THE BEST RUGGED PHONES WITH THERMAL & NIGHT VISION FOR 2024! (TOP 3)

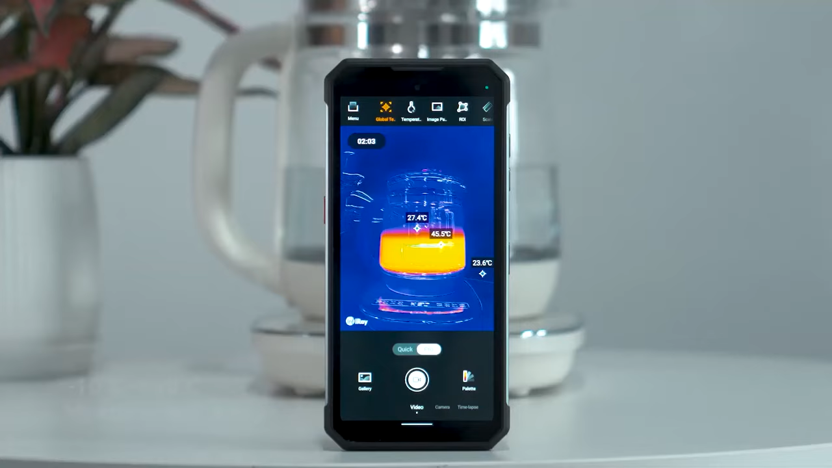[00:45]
Of course, the added implication here is that the regular cameras of this device show some gumption as well.
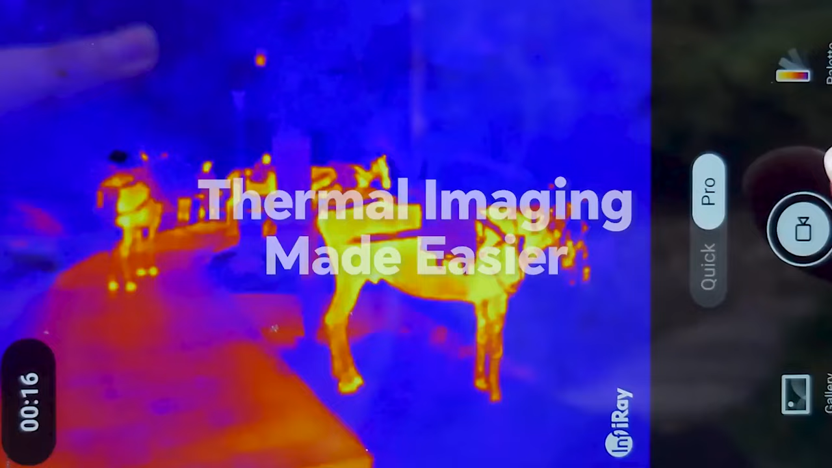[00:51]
The thermal sensor for the camera offers 256x192 resolution,
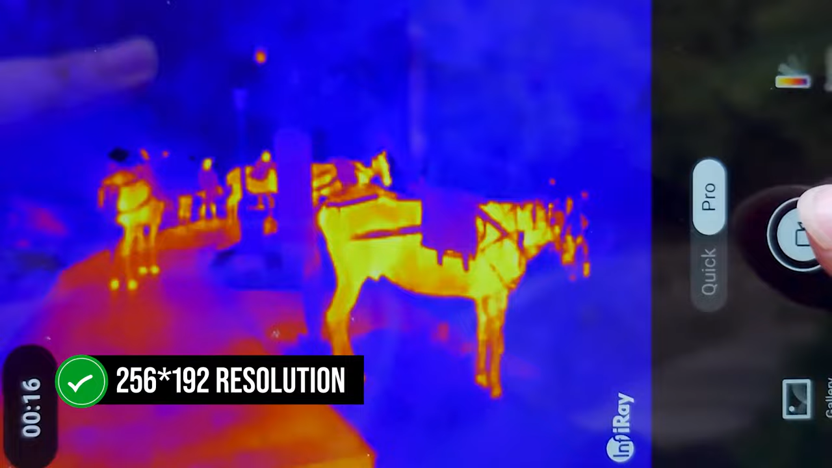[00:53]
which is amongst the best available for phone cameras.
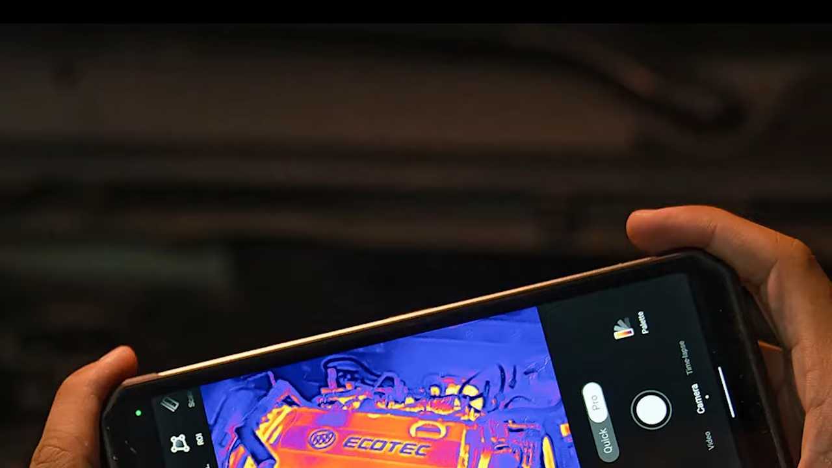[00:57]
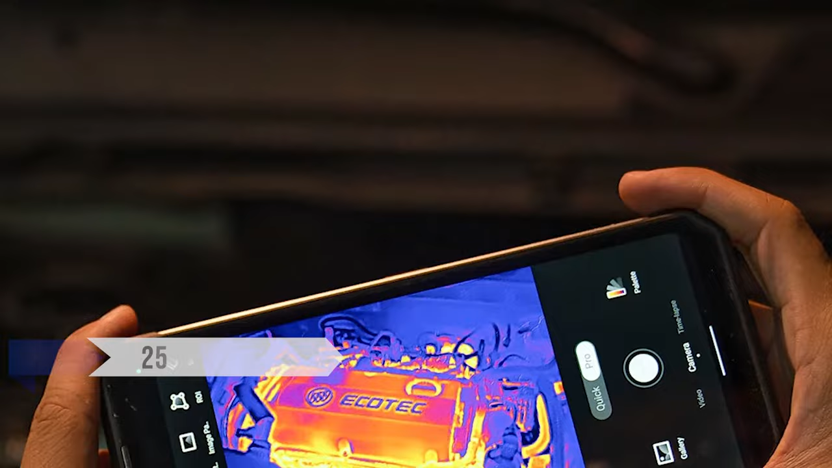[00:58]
It has a 25Hz refresh rate and a temperature detection range of 14 degrees Fahrenheit to 1022 degrees Fahrenheit,
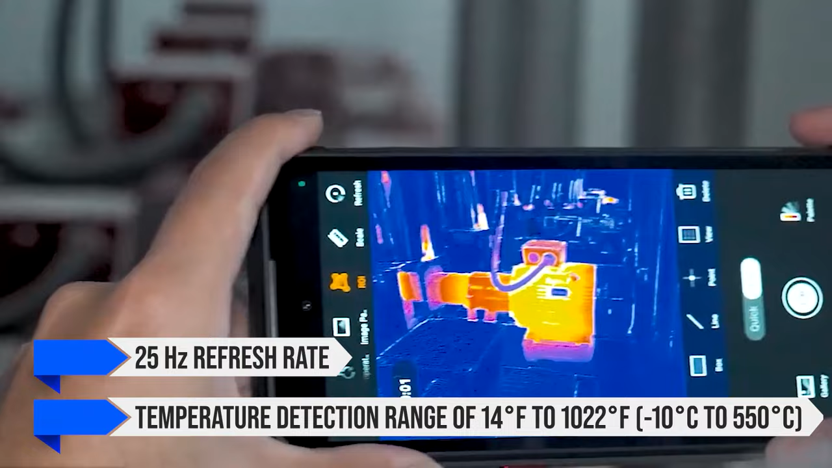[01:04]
minus 10 degrees Celsius to 550 degrees Celsius. That's quite a decent range for a phone camera handling thermal vision.
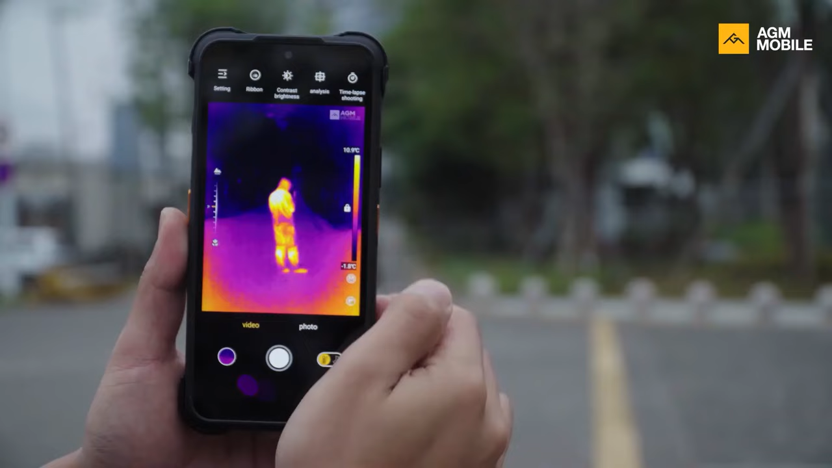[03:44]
On screen: scale top 10.9°C
However, the phone does show some interesting qualities of its own.
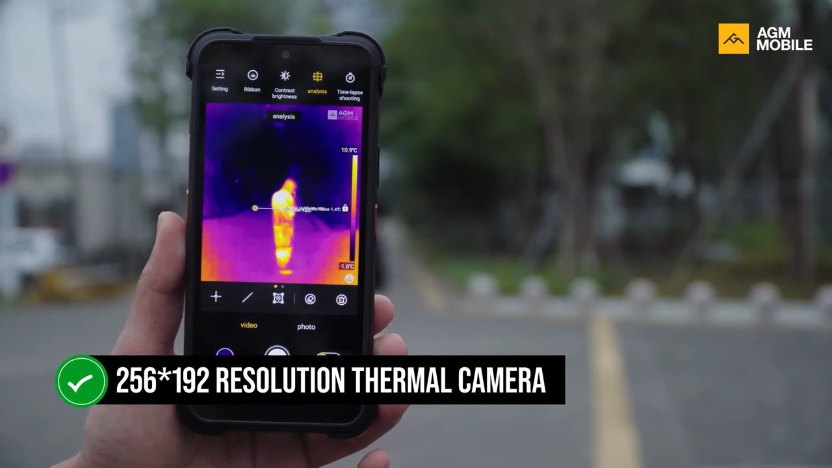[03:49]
On screen: scale top 10.9°C, scale bottom -1.8°C
It features a 256 by 192 resolution thermal camera. At this point, I would have expected it to offer a better resolution, but this one's not too shabby either.
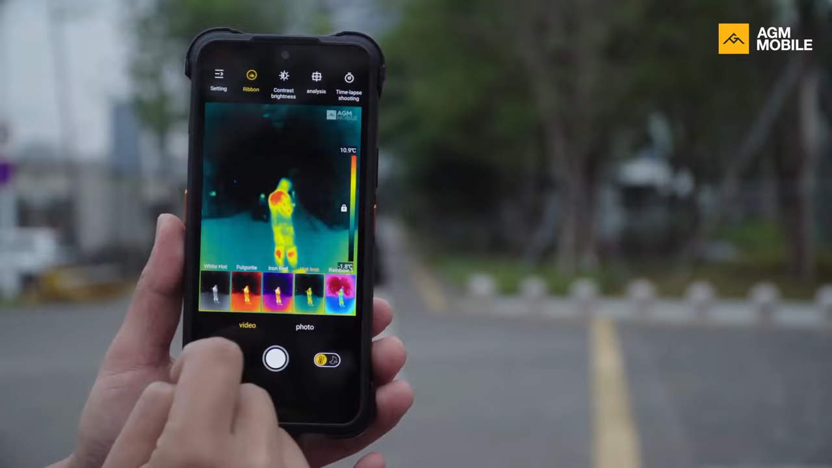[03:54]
On screen: scale top 10.9°C
For whatever reason, AGM has chosen to make the thermal vision look into the distance.
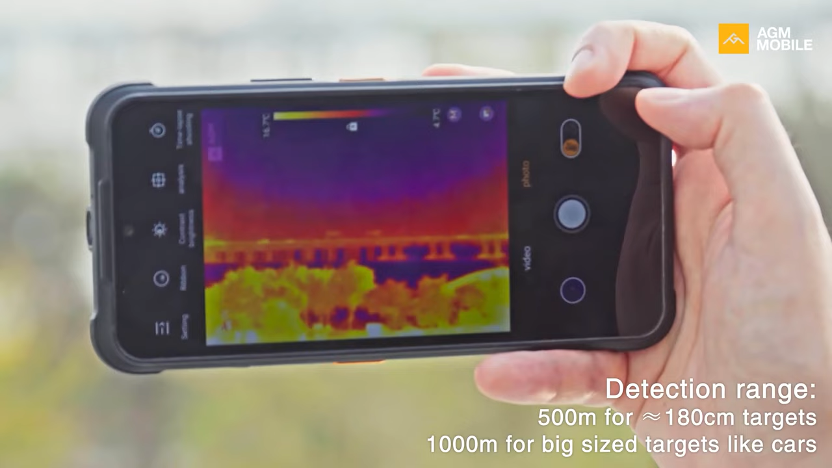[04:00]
Its range is 500 yards, and it does manage to pick up heat signatures from all that distance.
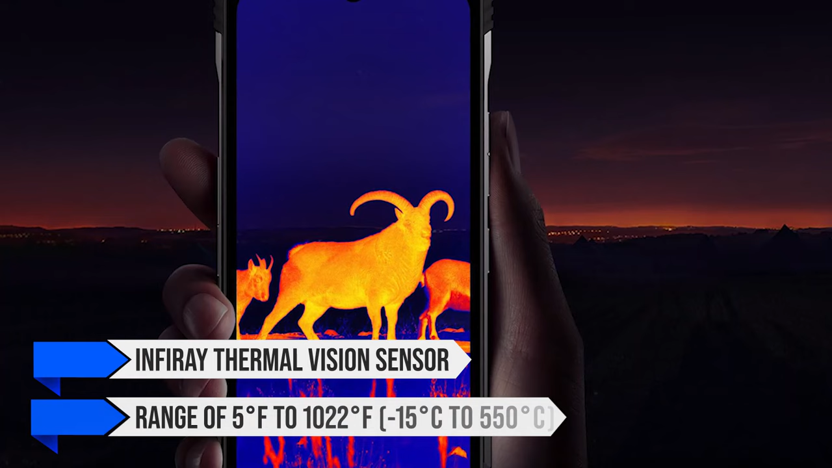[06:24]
For its thermal imaging camera, the phone uses an InfiniRay thermal vision sensor with a range of 5 degrees Fahrenheit to 1022 degrees Fahrenheit, minus 15 degrees Celsius to 550 degrees Celsius.
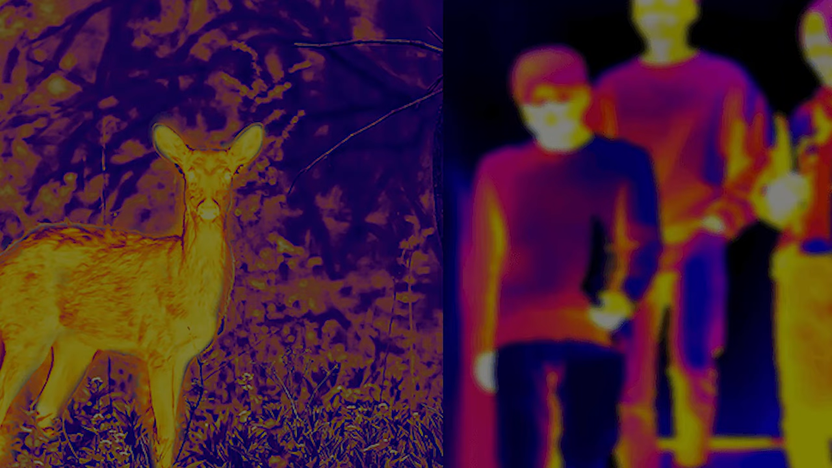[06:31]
The thermal detection range goes all the way to 1,000 meters, which unfortunately isn't as impressive as it sounds.
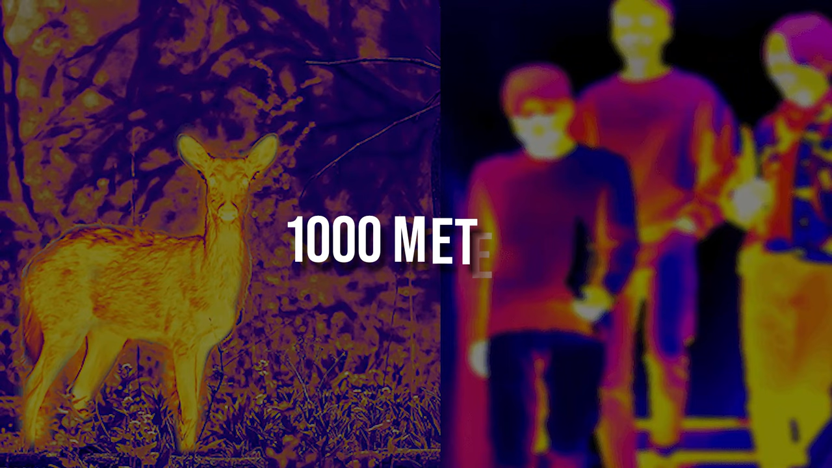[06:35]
Thermal imaging for this phone, or for that matter, most phones in general, doesn't have a very high resolution.
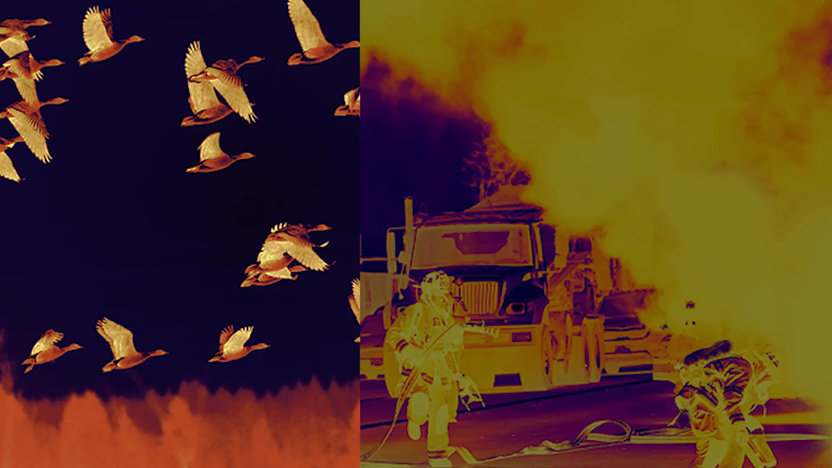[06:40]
At 1,000 meters, even an elephant might register as just a few pixels that could be very hard to notice.